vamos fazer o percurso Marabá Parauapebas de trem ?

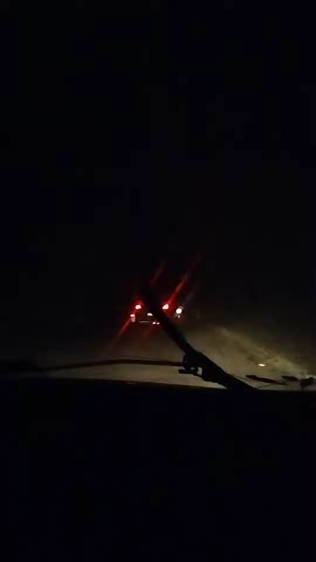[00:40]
Bote aqui uma iluminação pública para sentido estação ferroviária, porque é muito escuro. É, pegar um trenzão, gente, Maranhão. Não, é não, gente, para o pé. Tchau, Marabá, até logo. Gente, deixa eu mostrar aqui para vocês um pouquinho.